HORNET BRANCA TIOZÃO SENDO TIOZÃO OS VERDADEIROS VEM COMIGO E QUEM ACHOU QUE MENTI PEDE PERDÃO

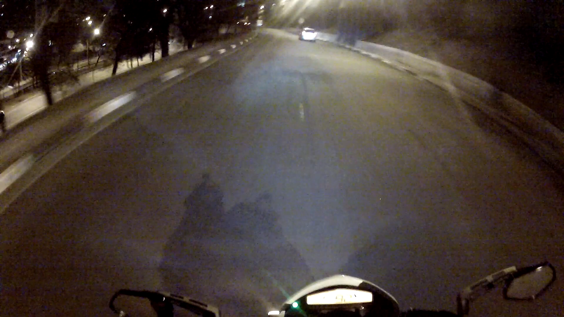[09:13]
Pedaleira no chão, pedaleira no chão, cuidado pra não cair no molhado Asfaltinho, vixi, a faixa branca tá louca Só de olhar pra ela o bagulho já treme